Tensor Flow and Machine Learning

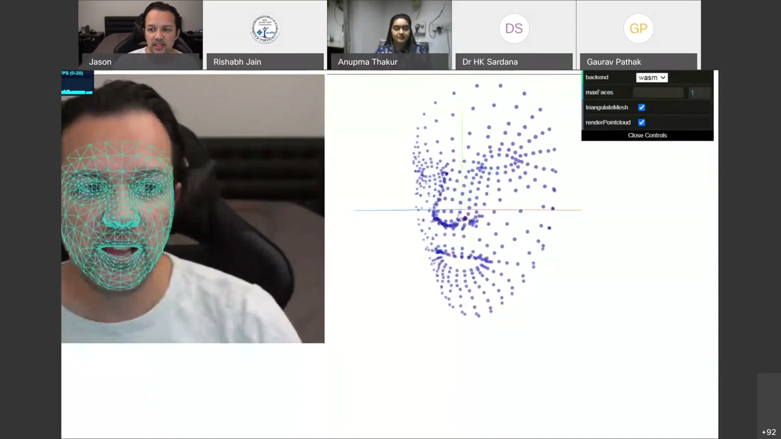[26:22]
you can see on the right hand side i'm actually able to render a 3d representation of my face with a 3d point cloud all at the same time i can see i open and close my mouth and on the right hand side it all happens as well and this is currently running on the processor of my computer at around 20 frames per second if i were to switch to webgl here um